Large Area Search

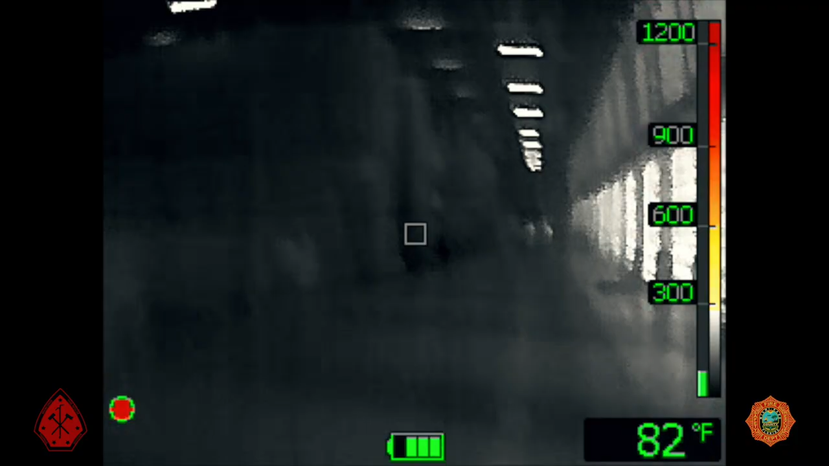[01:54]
On screen: spot 82°F
The officers should give their firefighter a view of the tick so they can have a picture of the environment as well.